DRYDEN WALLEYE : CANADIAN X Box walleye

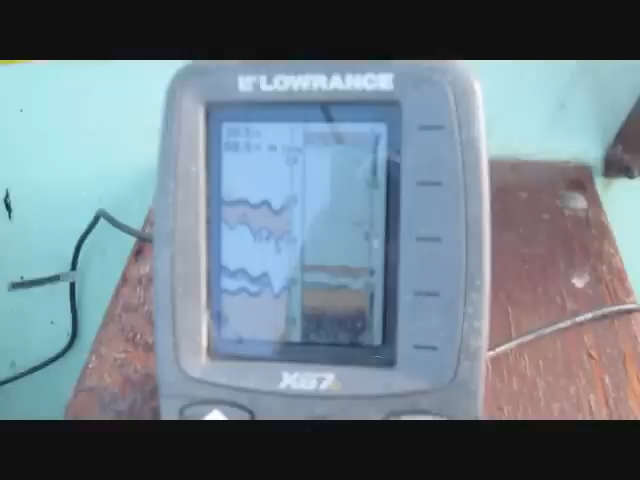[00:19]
He's got it. One of those big fat signals has just grabbed it. See if I can set the hook here.
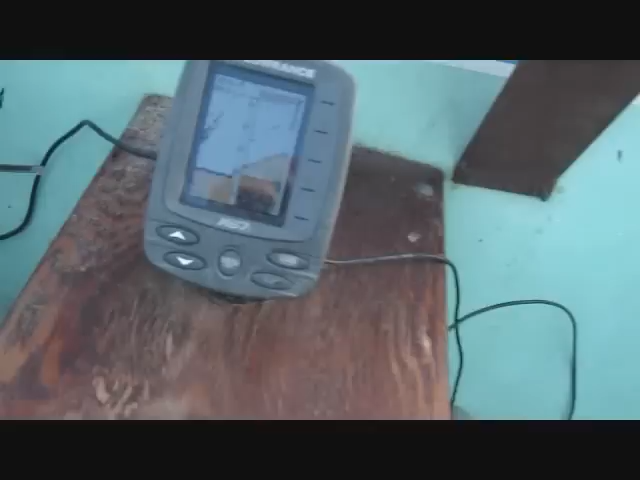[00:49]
This guy's even following it up. This is nuts. This guy wants to come and eat the other one. I wonder what it is.
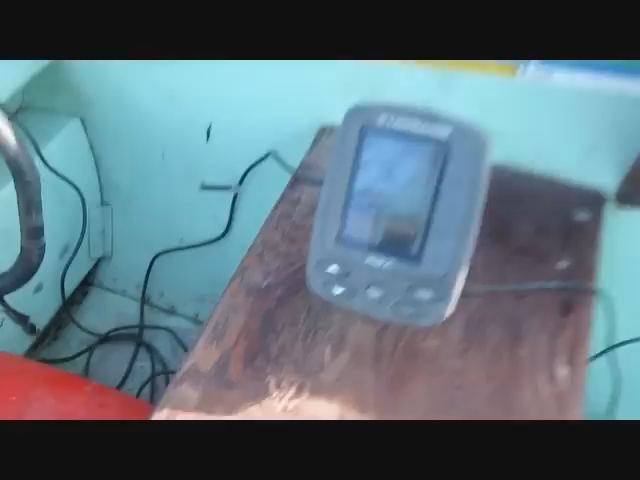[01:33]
Look at them all down there. He let go. Oh, he's back. No, he let go. Look at these fish down there, man. There's hundreds of them.
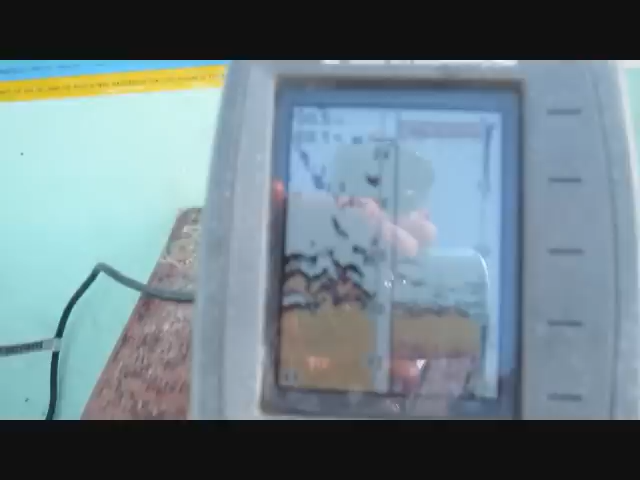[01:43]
There is. Oh, he's got it again.
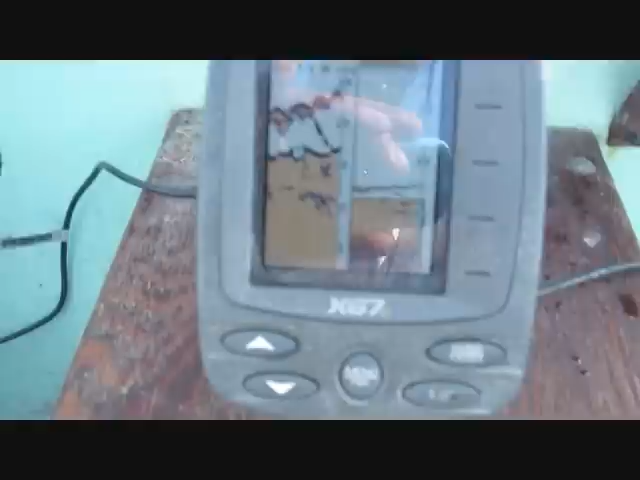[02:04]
Thunk, thunk. I wonder if this is whitefish actually. Well, for a minute I thought that was whitefish.
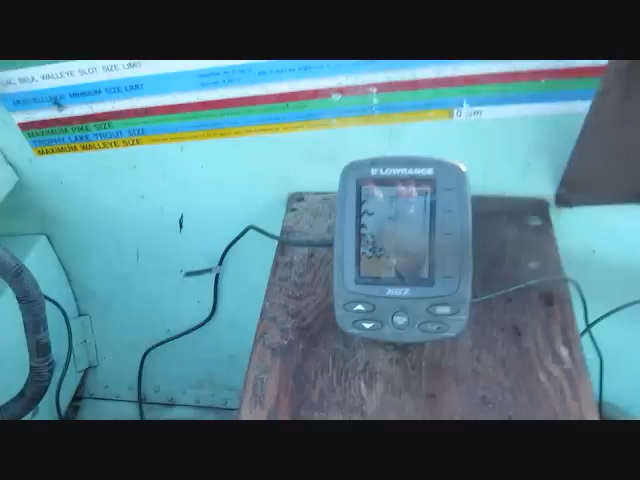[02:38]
This is just insane, man. There's just millions of them down here. This is cool.
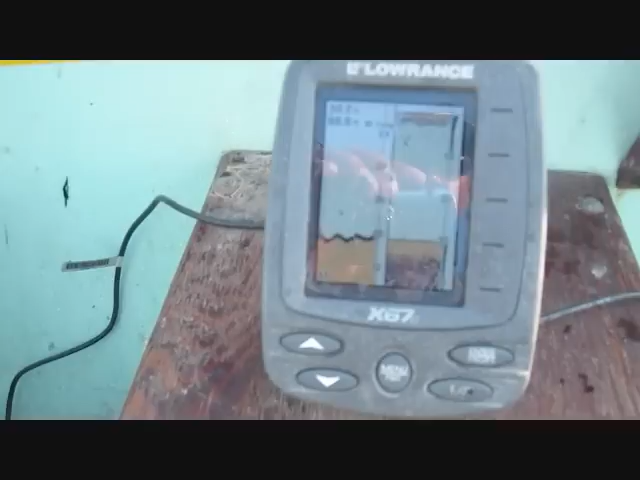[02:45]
Oh, they've all disappeared. Is there something bigger coming? It is absolutely alive down there with some pretty small walleye, which is amazing for this lake.
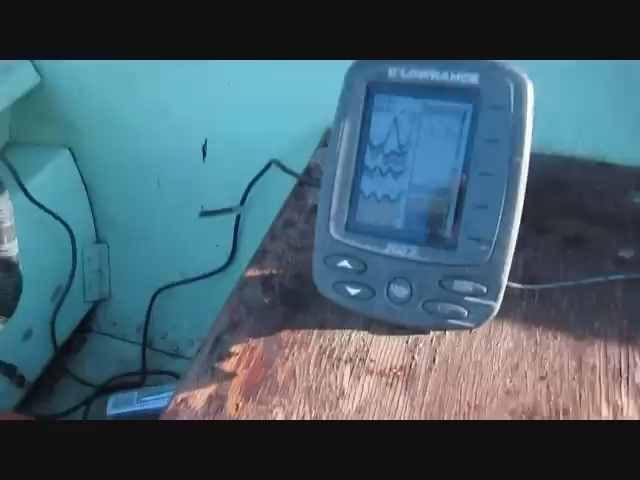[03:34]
That's my jig going up and down. Here he comes. Oh, he's seen it. There's my jig going up. Is he going to grab it?
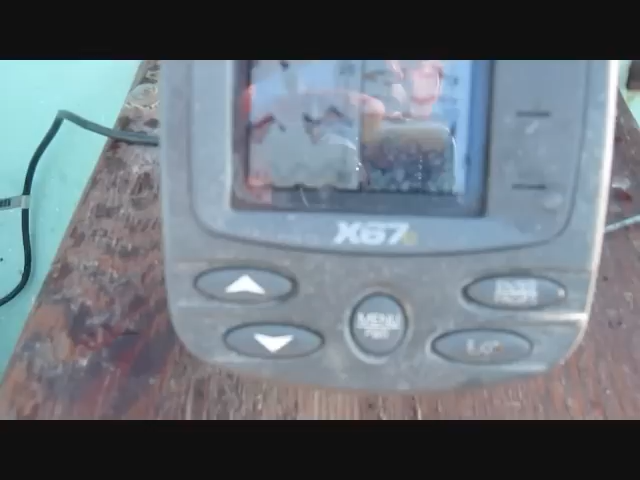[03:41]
No, I don't know if I've got any bait left on here.
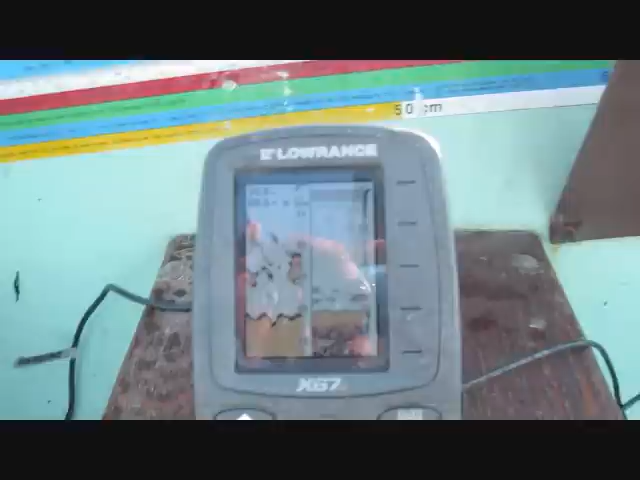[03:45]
No, my jig feels bare. I'm going to have to change it up quickly and get this guy.
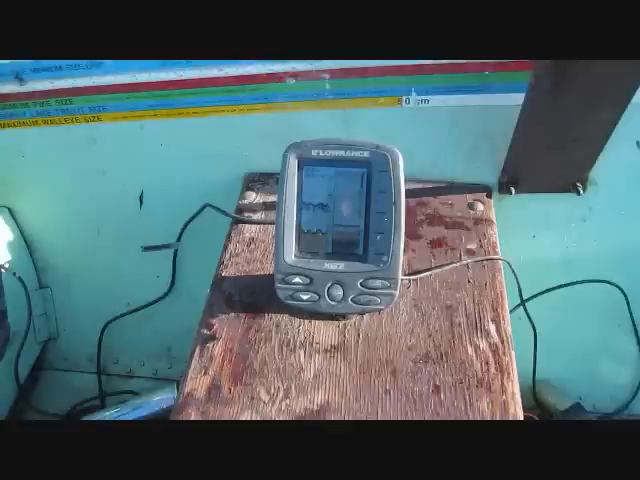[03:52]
I'm going to see if I can get this action on tape. I'm dropping my jig down now. I wonder if you can see it yet.
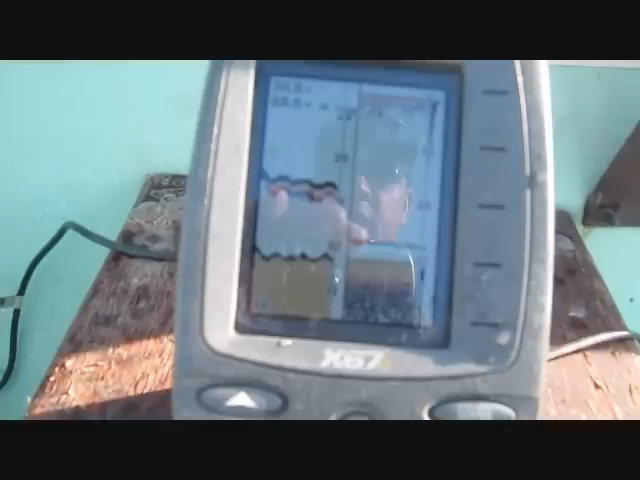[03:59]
Yeah, there comes my jig at 20 feet. Here it comes down.
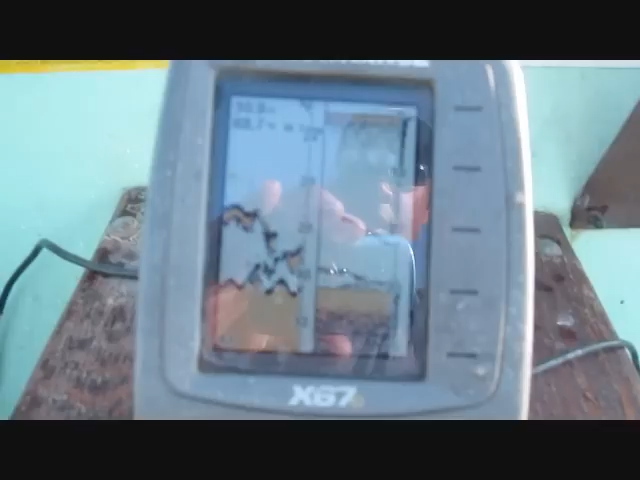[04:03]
Down, here comes one up to meet it. Here he comes, here he comes. Look at this. Oh, come on.
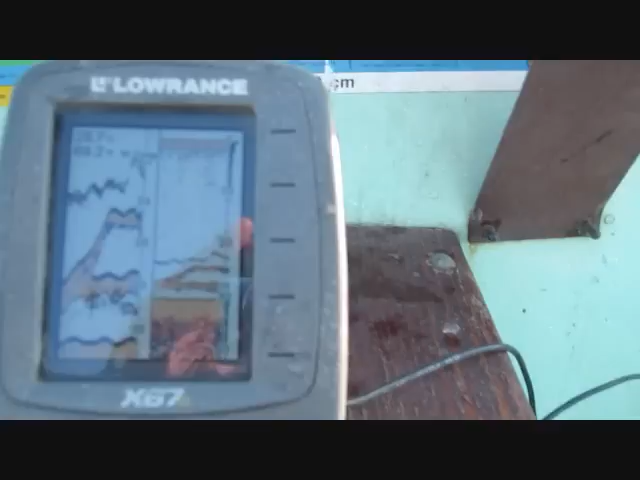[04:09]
One more. Oh, there he goes. Dropping my jig down 26 feet. Give it a good sharp snap, that usually gets them going.
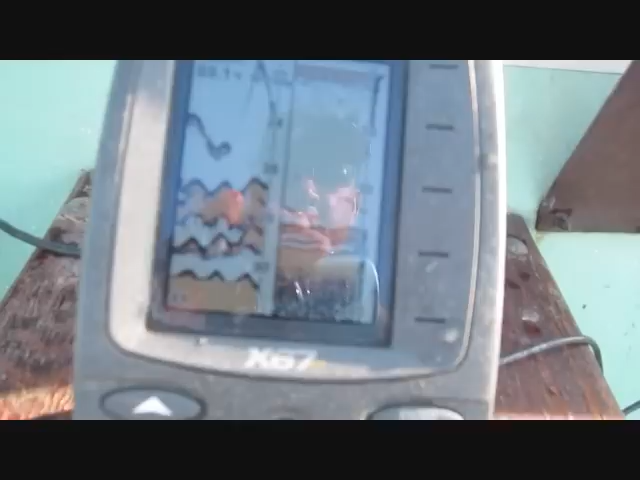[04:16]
Come on, where's that big one that just smacked it?
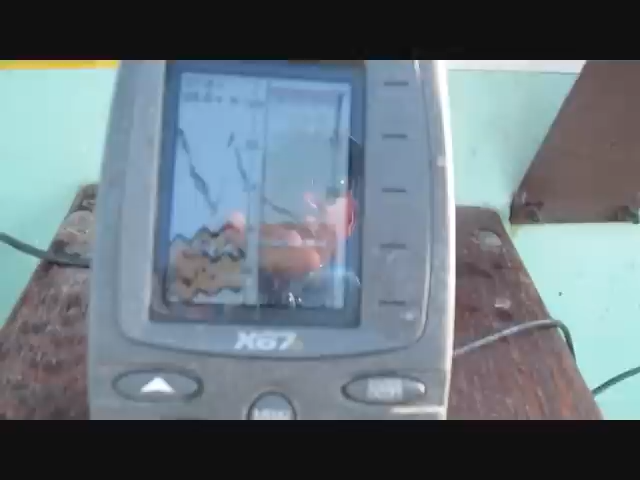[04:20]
Still at 26. Is he gonna come up?